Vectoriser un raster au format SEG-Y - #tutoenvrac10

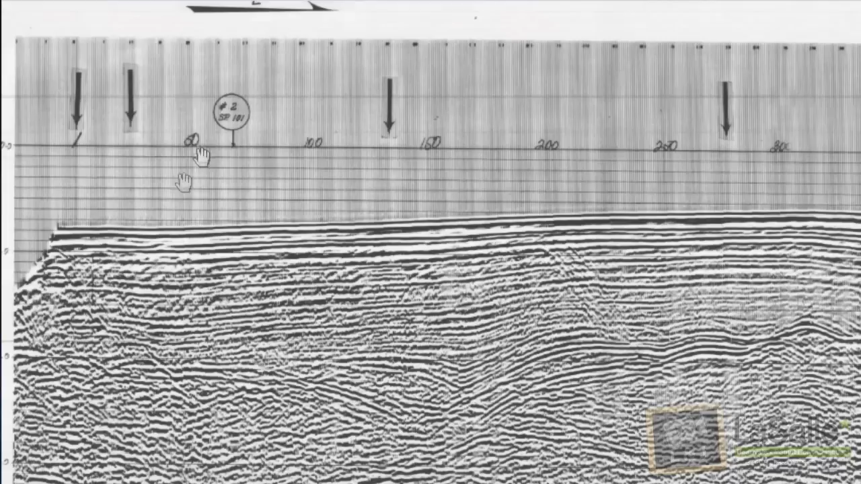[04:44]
Voilà, donc avec le shotpoint 1, 50, on observe que le croisement est numéroté. Donc au shotpoint 101, on a le shotpoint 100, 150, 200, 250.
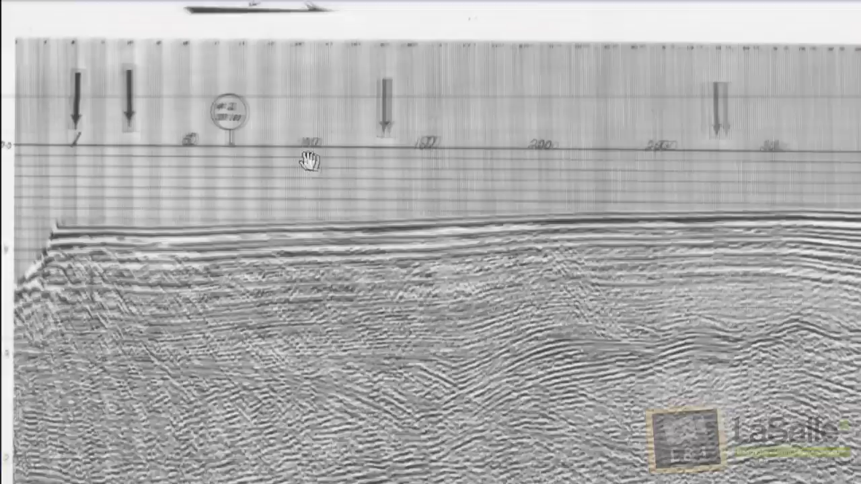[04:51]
Et on va comme ça. Donc ça c'est le 101 de la ligne 2.
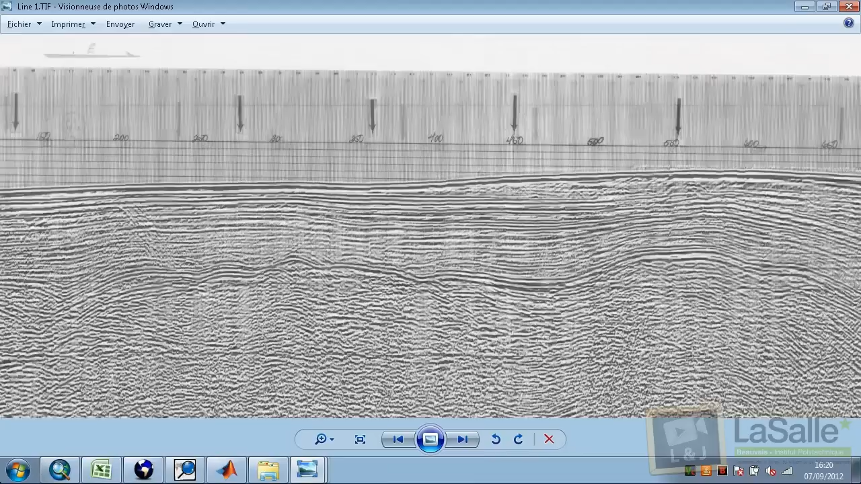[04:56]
C'est le shotpoint 101 sur la ligne 2. Et sur la ligne 1, c'est à peu près 65. C'est ça. Bon, on va aller voir sur la ligne 2, ça sera noté. Ok.
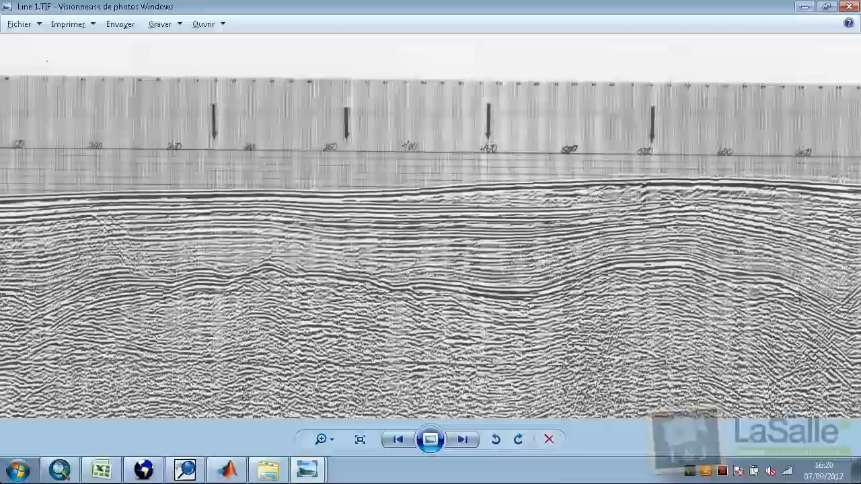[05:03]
Donc on va jusqu'à 650, 700 et 731. 731, c'est l'extrémité droite. C'est ça, exactement.
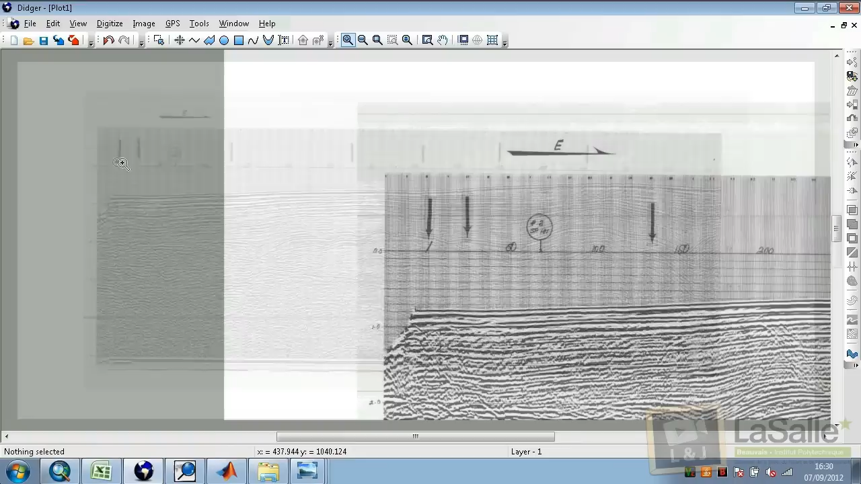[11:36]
Et donc, maintenant, sur notre image, on va aller repérer les points qu'on avait marqués tout à l'heure. C'est ça. Donc, avec une polyligne, c'est plus facile. On peut aussi utiliser des points, mais à chaque fois, il va falloir recliquer sur le nouveau point.
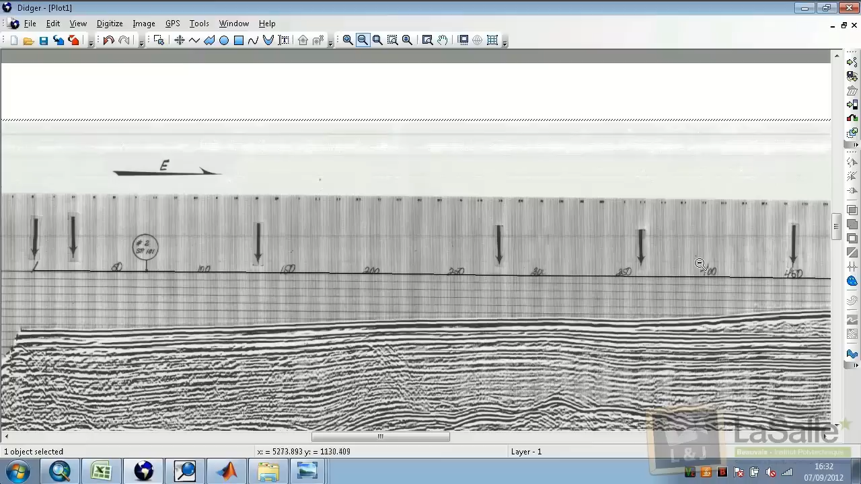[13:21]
Donc, une fois qu'on a digitalisé tous les points sur la ligne zéro,
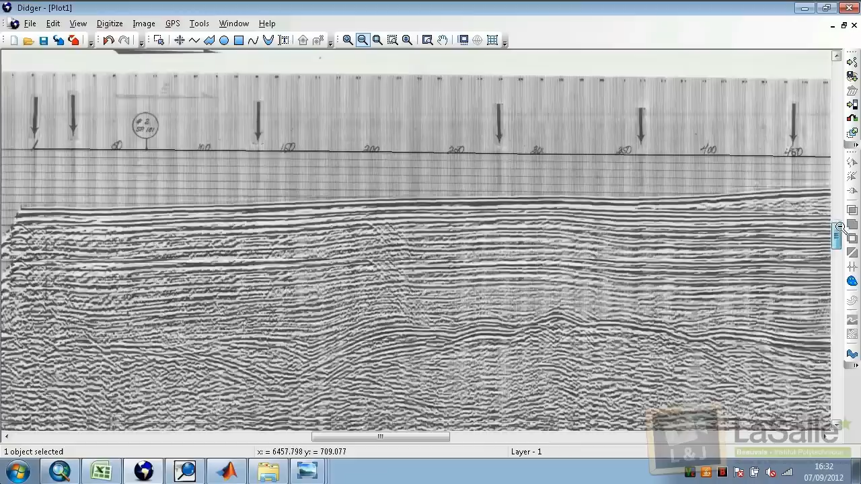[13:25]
Il reste une chose à marquer, qui est le bas. Le bas du profil. Donc, on voit.
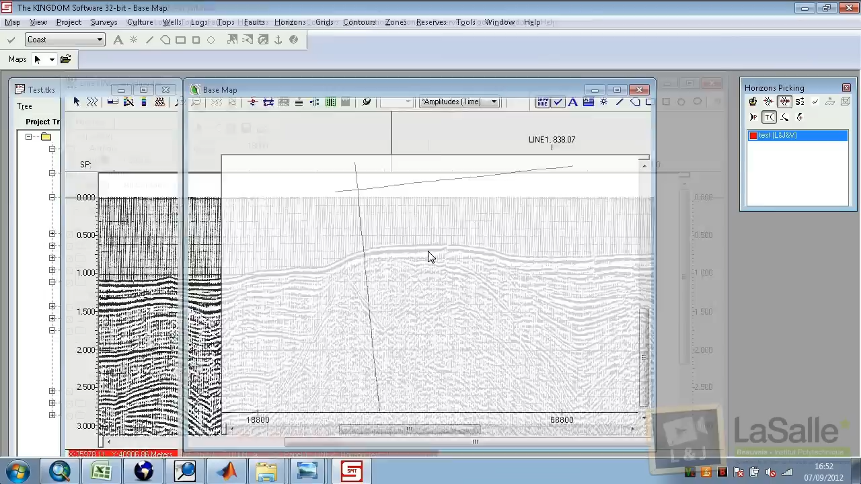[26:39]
Et preuve à l'appui. Alors, est-ce qu'on a le croisement ?